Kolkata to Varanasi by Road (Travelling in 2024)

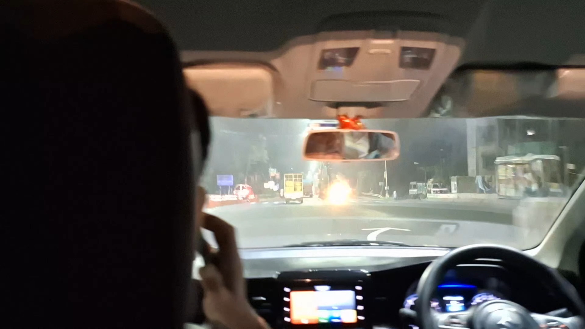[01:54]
रहे थे बनारस काशी विश्वनार्ट टेंपल तो हम बैठ गे थे गाड़ी में
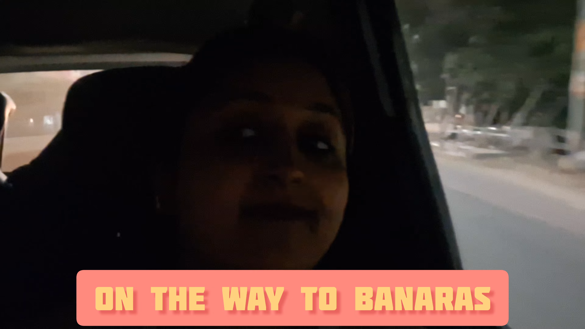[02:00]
और हमने बाई रोट का सफर तैय किया हैं और बज रहे थे आपके बारा
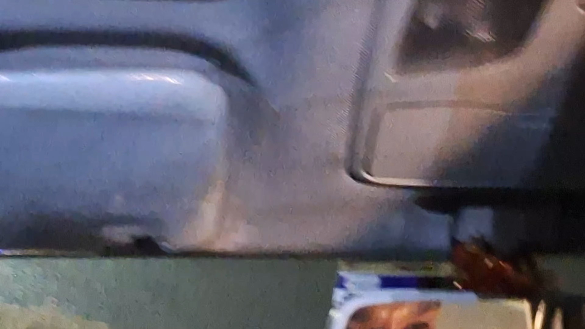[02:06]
वेने
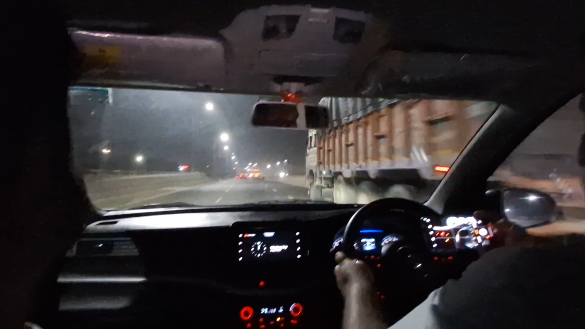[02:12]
मैं भी इधर शूट करी थी और मैंने सुचा कि मैं भी जस्ट वाइस ओवर करूंगी साथ साथ आप लोगो दिखाती रहूंगी कि हमने कैसे अपनी यह रोट ट्रिप एंजॉय करी हैं तो हम निकल पड़े थे रात ही कोई
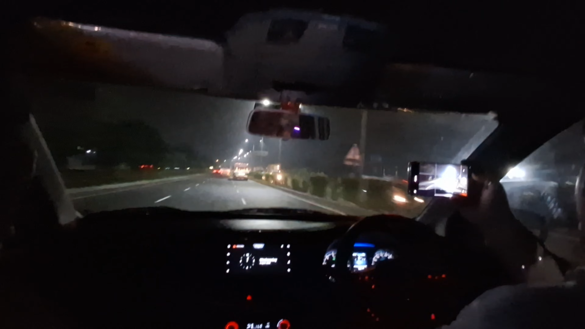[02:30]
कुछी टाइम के बाद पहला टोल का हमने क्रॉस किया सो यहां पर मेरी जीजु व्लॉग बना रहे थे अपने एंड से थोड़ी देर के बाद ही हमने सोचा
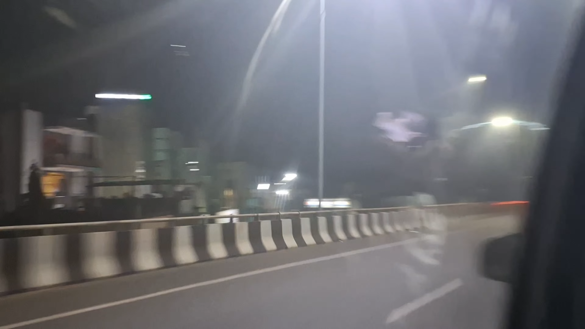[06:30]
प्रॉब् यहां roads जो भी में cover कर सकती थी मैंने cover किया थोड़ा बहुत
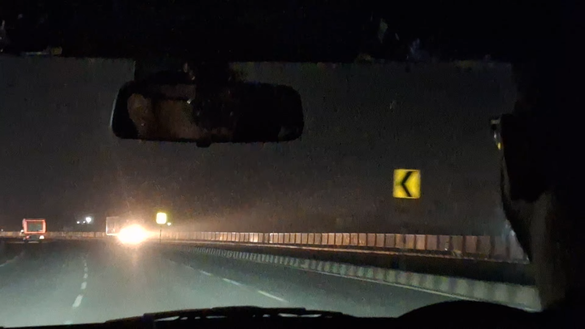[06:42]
और इसे खाली road पे गाड़ी चला विख định और अच्छी road होना तो बहुत ही मज़ा आते है तो जो गाड़ी चलाते उनको भी मज़ा आते है और जो